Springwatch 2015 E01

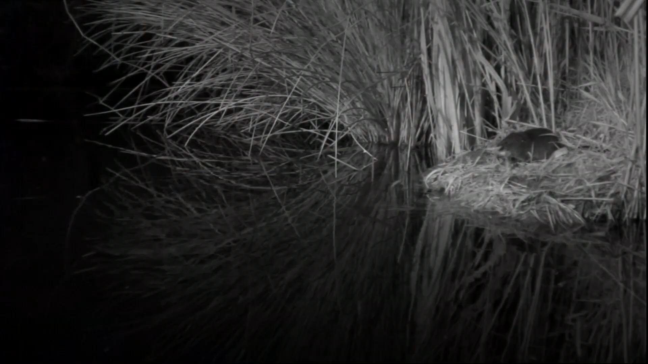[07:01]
It's a small apple, small apple. Now, this is nighttime, obviously.
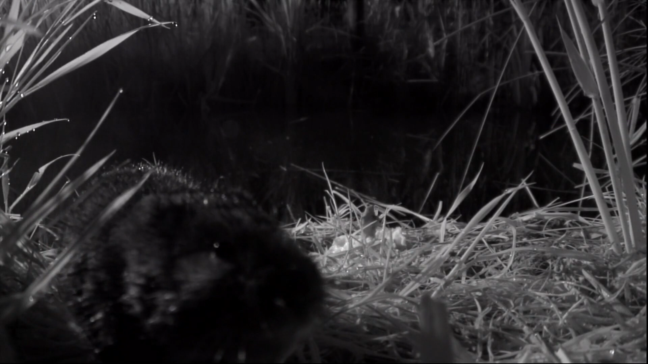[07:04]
And this one is a bit of a nosy water vole. This one, it's come to check out the camera. Maybe it's even trying to eat the camera, clean the camera, goodness knows what.
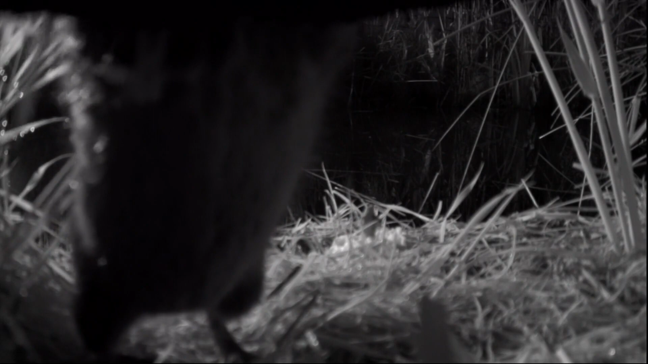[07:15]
But as I say, these are really privileged views because they're very elusive, very shy creatures. Hardly ever see them. And what you normally do see is the tail, because you hear that plop as it goes into the water.
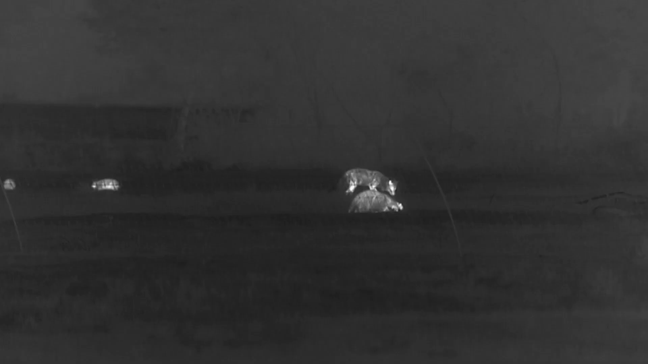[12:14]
And, no, it's very difficult to see where the nest is, but it's at the forefront of that picture,
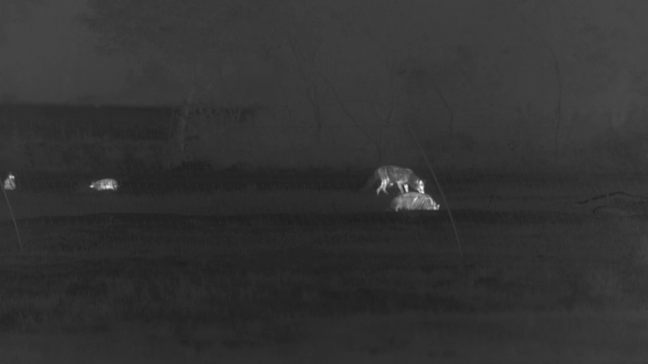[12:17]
and there's a fence between the nest and what you can see behind,
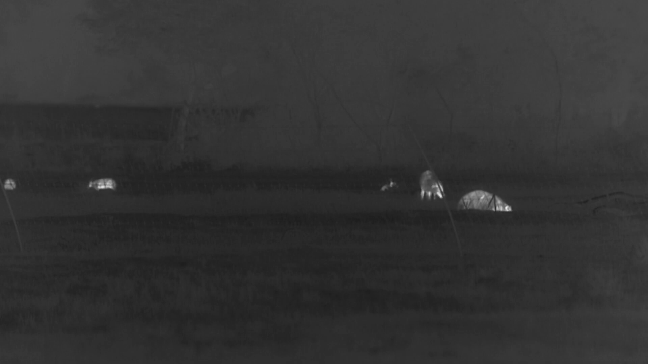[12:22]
which is very interesting, because you've got rabbits, badger, and you've got a fox.
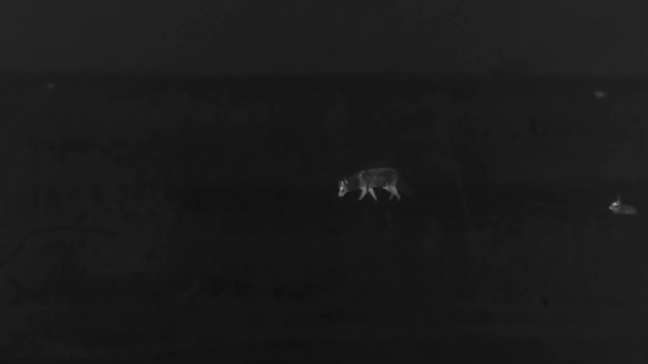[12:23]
So, it's a jolly good job that that nest is there, because... A jolly good job the fence is there.
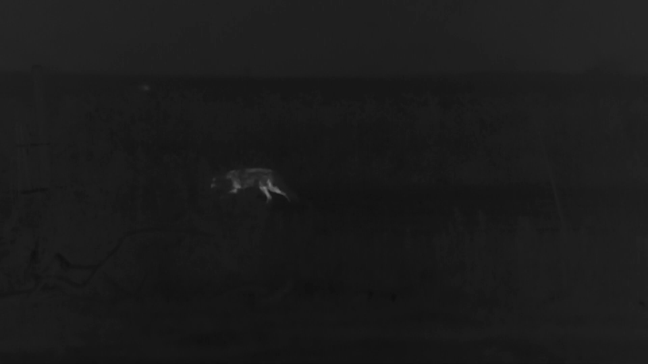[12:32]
I mean, the fence is there. That's what I meant to say. It's a jolly good job the fence is there, because, obviously, that fox would predate on the eggs, and it won't be there.
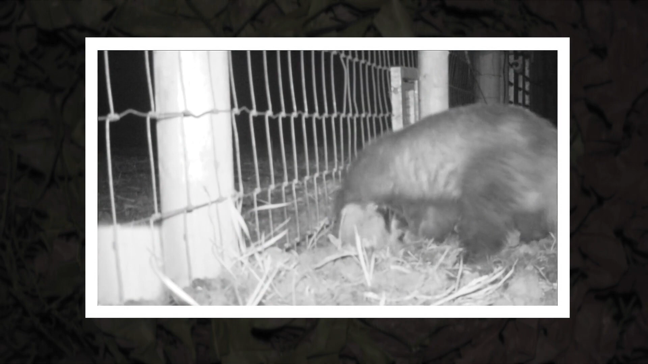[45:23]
Look at this badger right up against the fence, digging furiously. Look at that. He's got his collar on. This is one of the badgers that we've collared, so we know its movements.
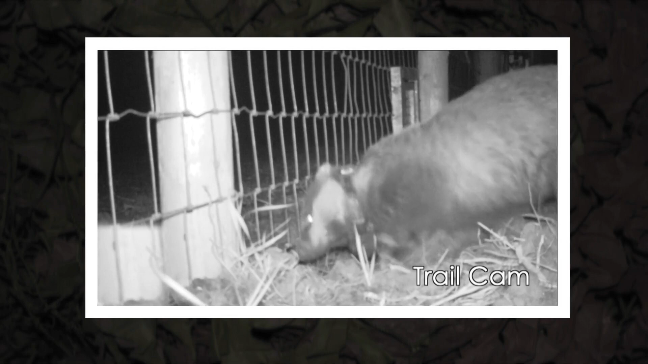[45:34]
But look how energetic it is. The power of those forepaws, just digging, digging. Of course, it doesn't realize it's about to come up against that extra bit of fence sticking out. Look at the power. We've even seen them biting it as well. Look at that. But it can't get through. OK. So far, so good. But will the badgers get through?
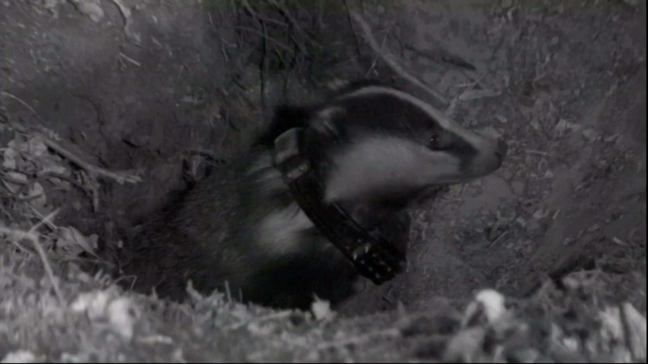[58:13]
Let's have a look. Our collared badgers, here they come. We'll be tracking them round the site.